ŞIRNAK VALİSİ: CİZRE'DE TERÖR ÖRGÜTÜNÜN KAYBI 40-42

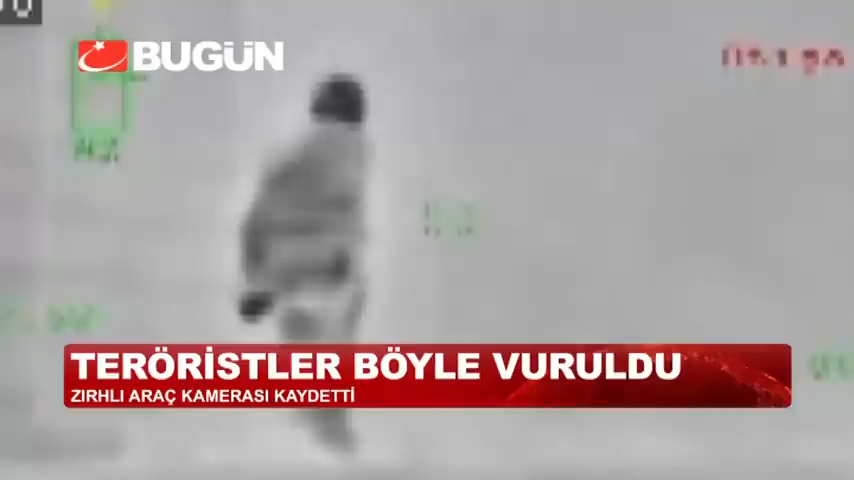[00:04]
Onları duvar bile koruyamadı. Eli silahlı iki terörist böyle vuruldu. 13 Eylül akşamı Van'ın Merkez İpek Yolu Caddesi'ne PKK'lı bir grup tarafından polise roket ve uzun namlulu silahlarla saldırı düzenlendi. Şehrin göbeğinde polise saldıran teröristler zırhlı araçlarla takip edildi.
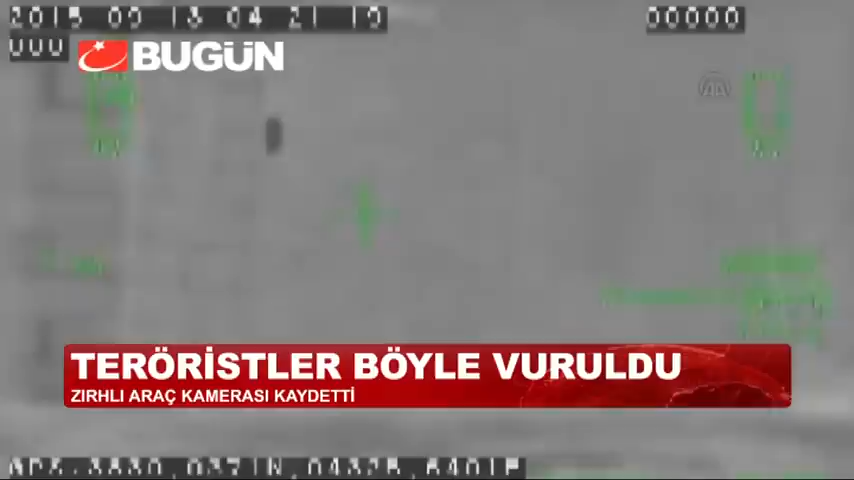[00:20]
İçlerinden biri barikatın arkasından bir başka noktaya gizlenmek istedi. Fakat başaramadı etkisiz hale getirildi.
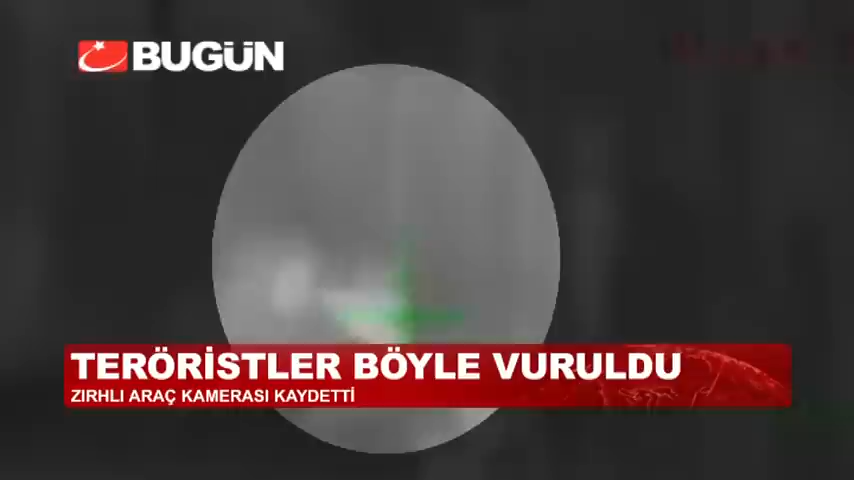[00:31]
Aynı gruptan bir başka teröriste saldırmak için uygun anı kolluyordu. Ona da fırsat verilmedi.
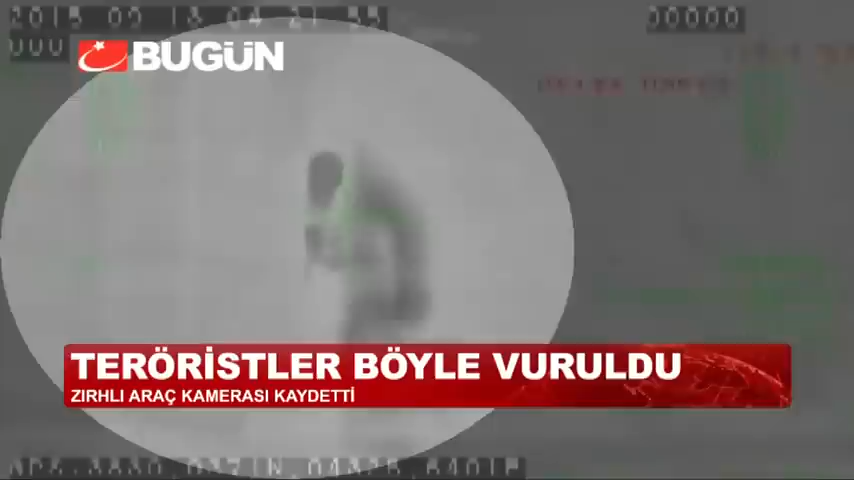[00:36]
O da diğeriyle aynı kaderi paylaştı.